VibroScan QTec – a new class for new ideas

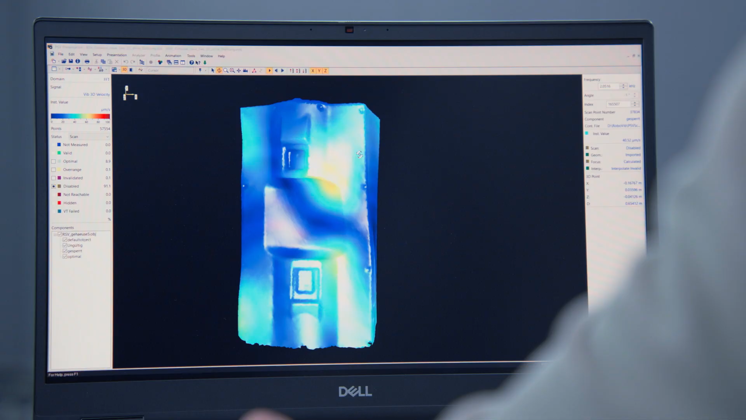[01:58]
The software, robust, AI-supported and with APIs for your projects.